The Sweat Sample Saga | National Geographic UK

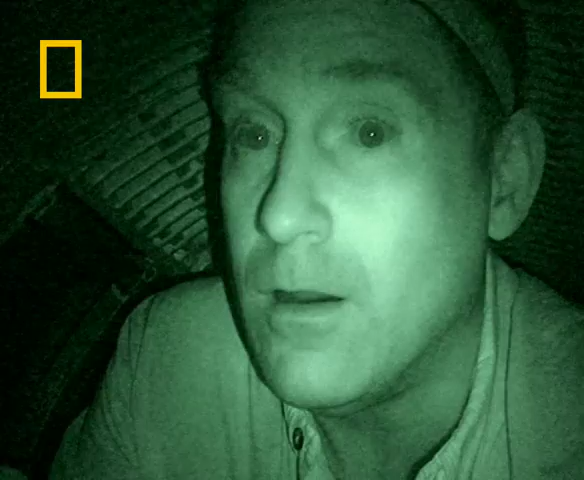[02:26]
If that's not intimidating, I don't know what is. I got 40 hippos right outside me.
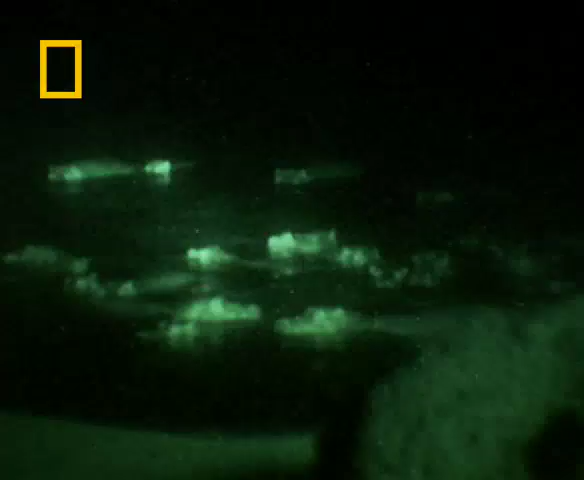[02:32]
They're just itching to get out of the water and into the Savannah.
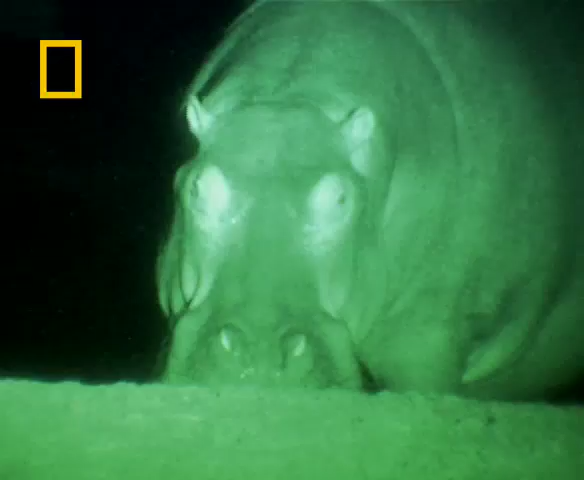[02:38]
All right, one's coming out.
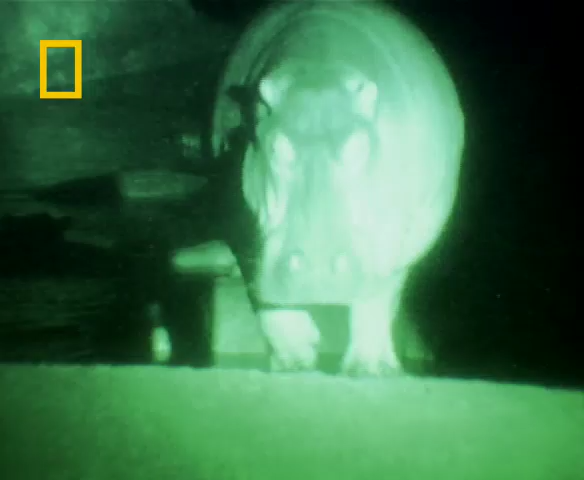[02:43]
There's one approaching me right straight on. Oh, this one's coming fast. I can't do it anymore.